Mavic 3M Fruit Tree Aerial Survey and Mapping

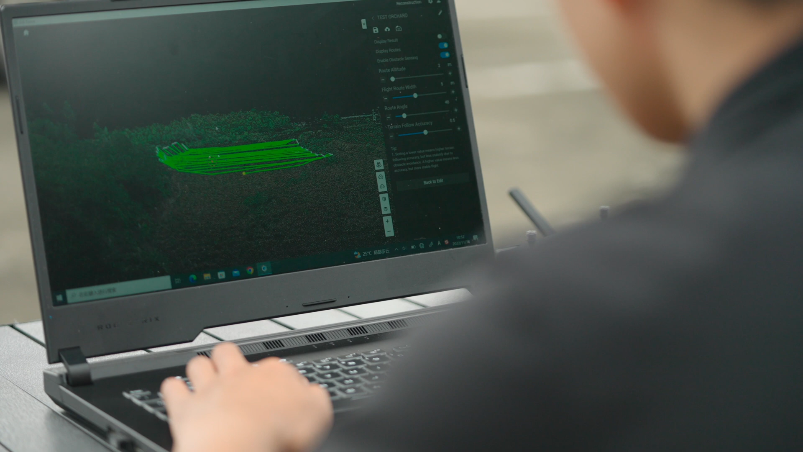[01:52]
DJI Terra needs to use high-configuration computers, and the reconstruction and route planning do not depend on the network.
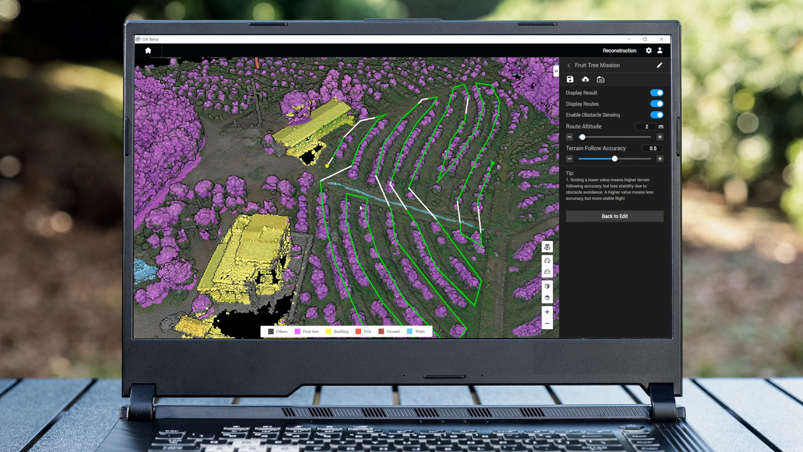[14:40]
If a turn back route is required, try to plan the turn back route at the edge of the field to ensure the operation effect.
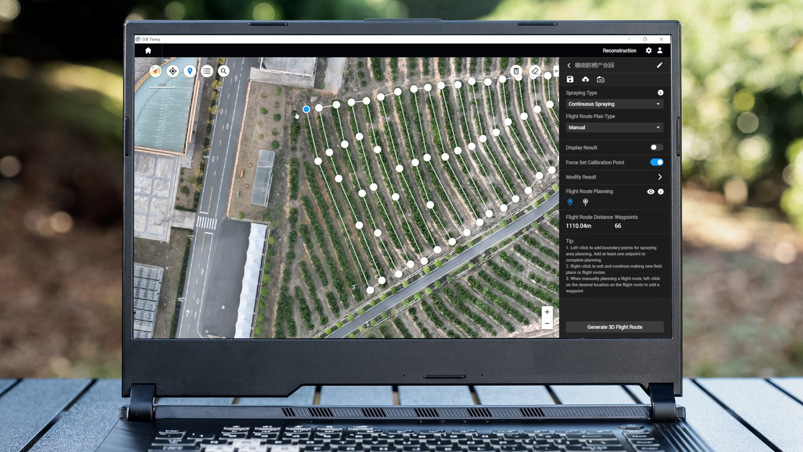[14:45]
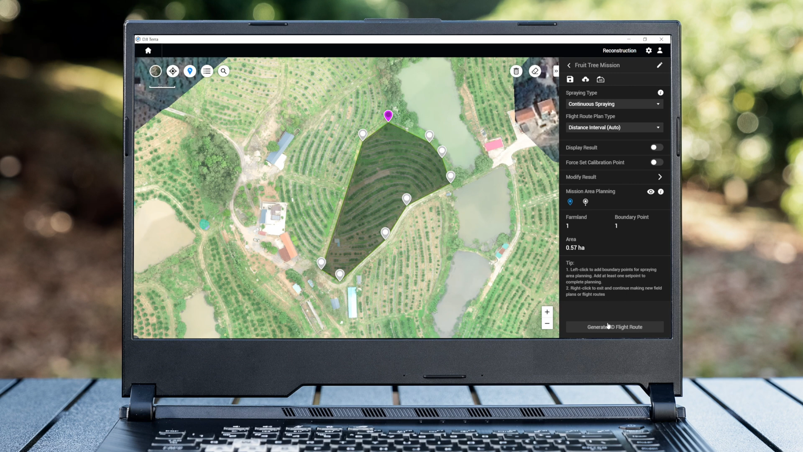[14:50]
After the planning is complete, click to generate 3D route. The route altitude is recommended to be 3 to 6 meters.
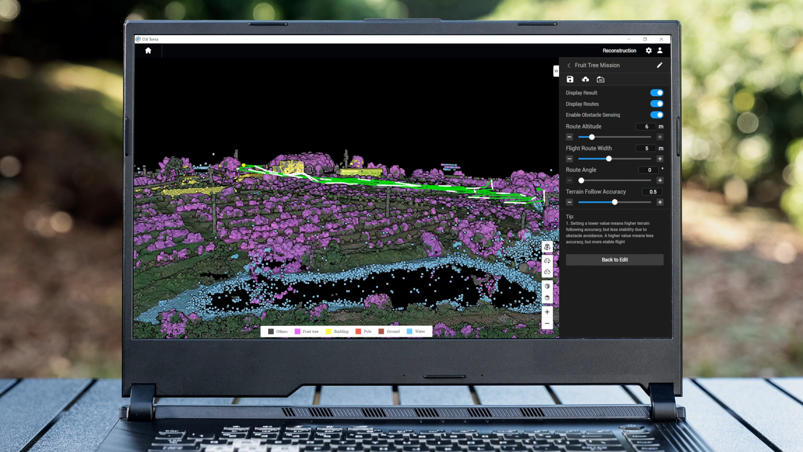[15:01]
And the flat route width is recommended to be set to 3 to 4 meters in distance interval auto mode. If the smoothness of the route is adjusted to 0,
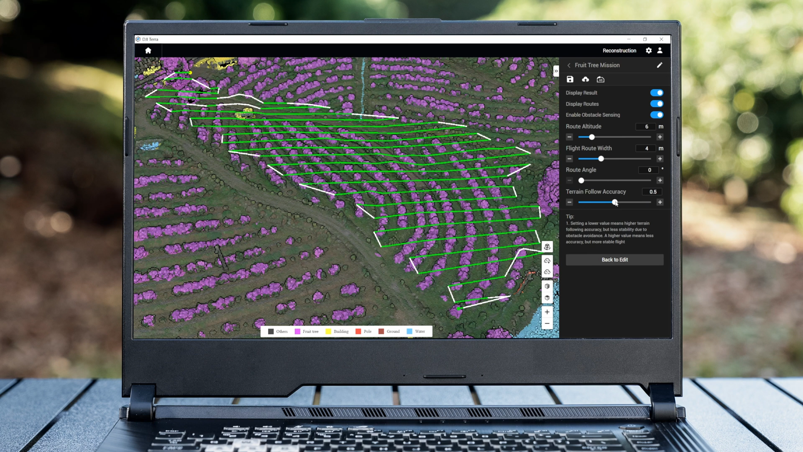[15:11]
the greater the fluctuation of the route will be, and if the smoothness of the route is adjusted to 1, the smoother the route will be. Press and hold the middle mouse button to
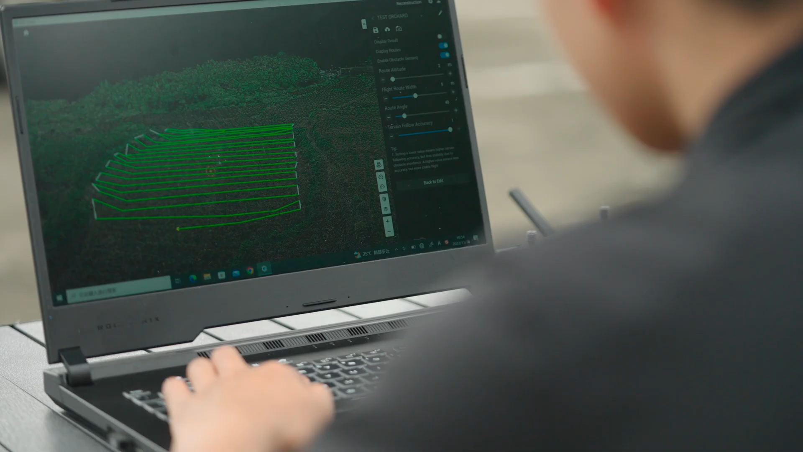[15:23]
rotate to check whether the route covers all the fortresses,
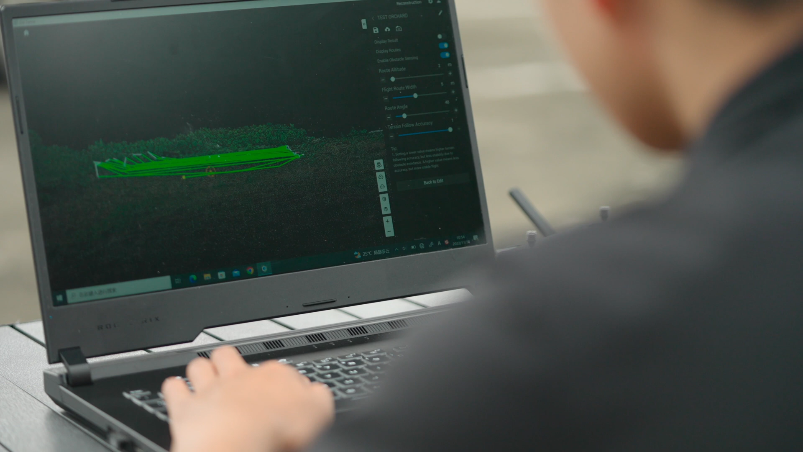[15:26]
whether the height and margin are safe and reasonable.